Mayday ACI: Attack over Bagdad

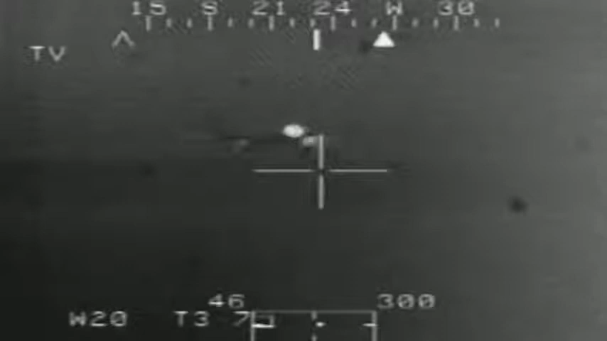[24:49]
5-4 is observing the aircraft inbound under our sighting system.
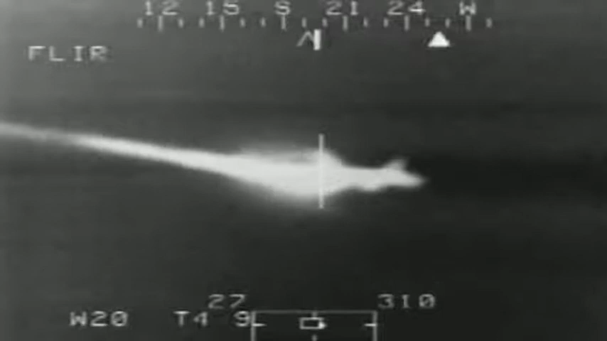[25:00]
The intense heat of the fire on the Airbus shows up as a blur on the helicopter's heat-sensitive camera. What's the Lima Lima? What's Lima Lima Tower?
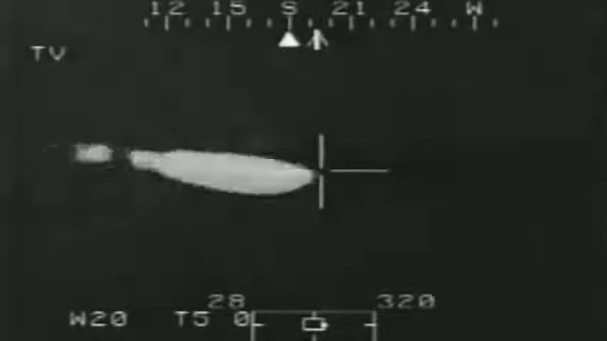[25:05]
because we have a bit of problems controlling the aircraft.
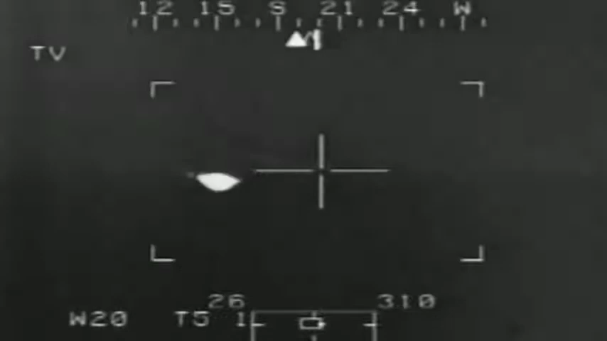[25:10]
There was a helicopter flying, and he could see that the fire was not from the engine, but it was from the left wing.